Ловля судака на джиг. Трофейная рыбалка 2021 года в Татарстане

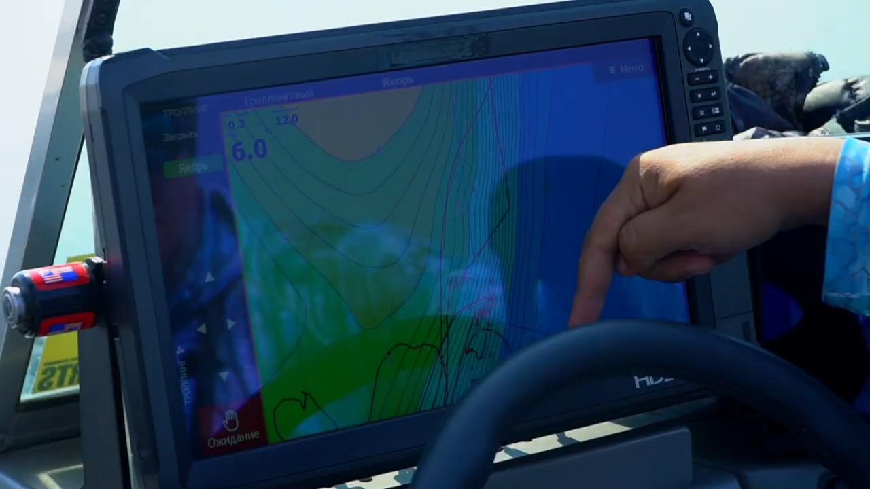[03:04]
Ну вот остров идет, то есть видно коса от острова, течение направлено сюда.
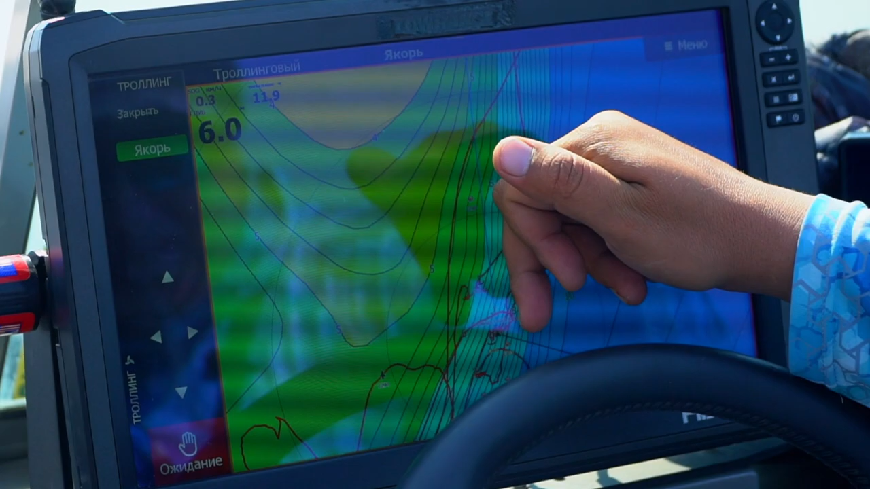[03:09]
И вот здесь, получается, под островом течение теряется, и, соответственно, здесь стоит судак.
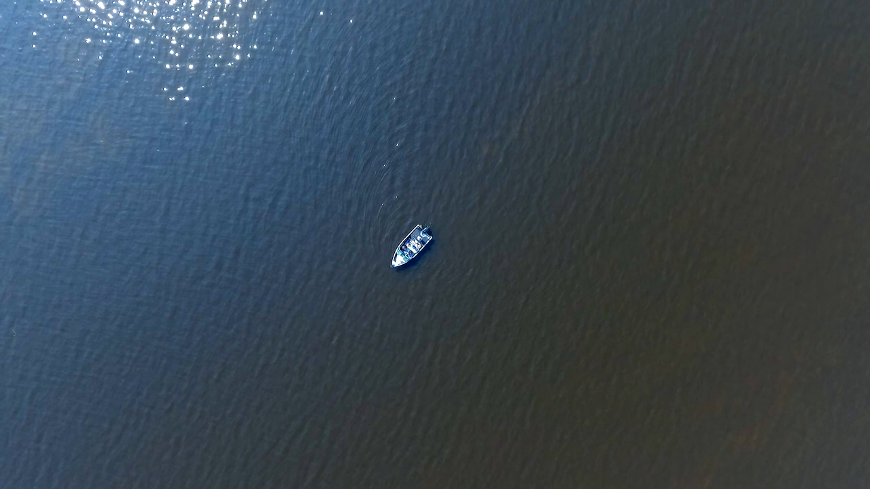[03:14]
То есть у нас здесь затишок? Затишок течения.
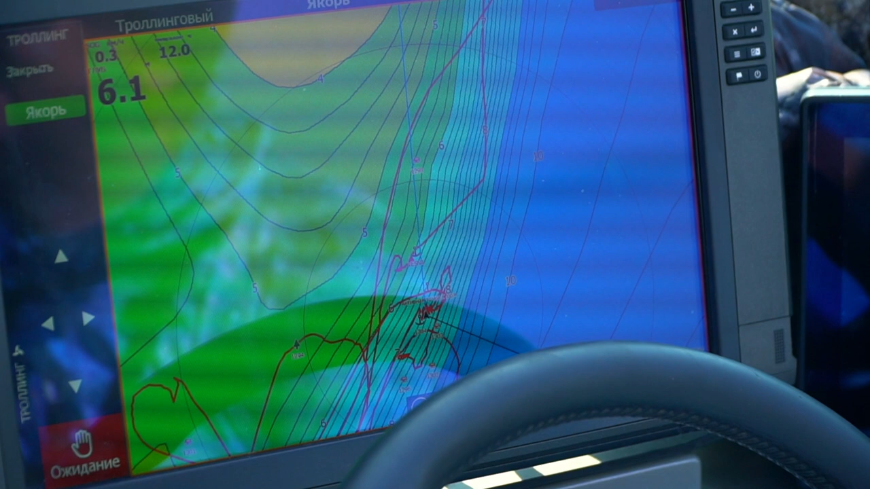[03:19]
То есть если выйти вот сюда, допустим, выше, то есть течение уже прям сильное и как бы ускоренное.
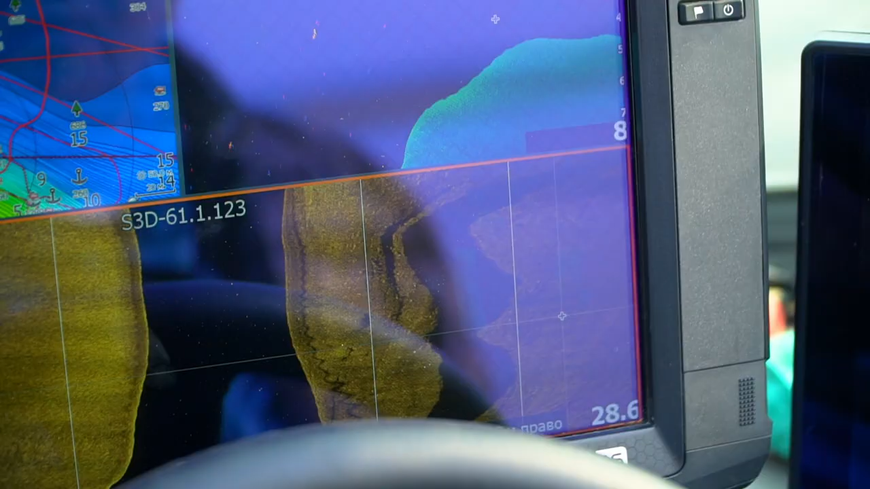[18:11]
Он идет метров с 5-6 и уходит на большую достаточно глубину.
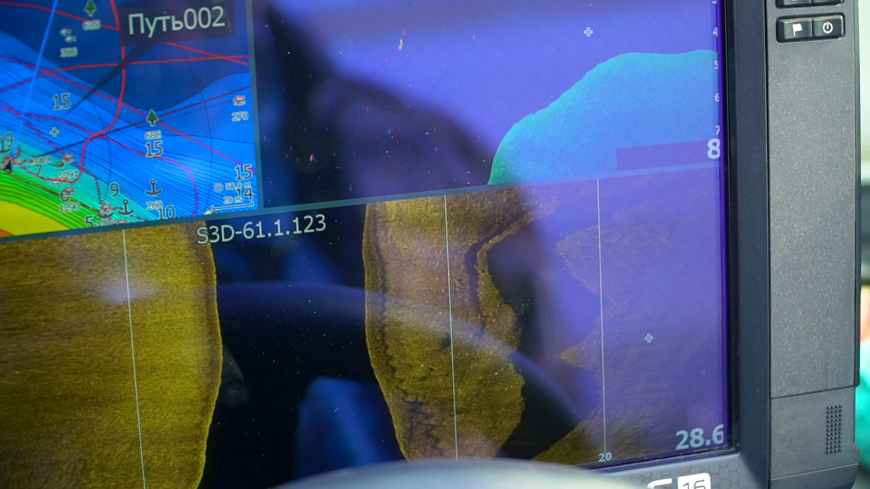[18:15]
И вот здесь вот наверху этого свала частенько ловится хороший судак.